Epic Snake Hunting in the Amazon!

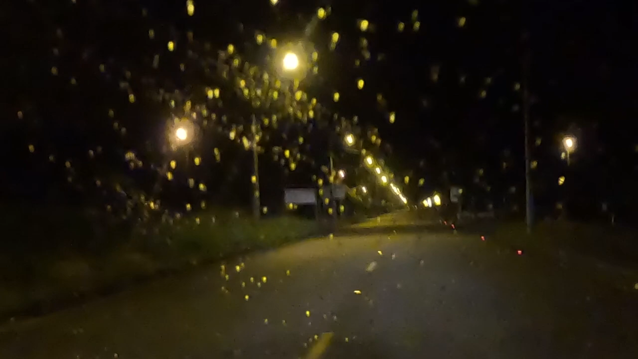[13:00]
well it might make it dirty so we're going to give road cruising a shot now that it's late and raining before we head back to the hotel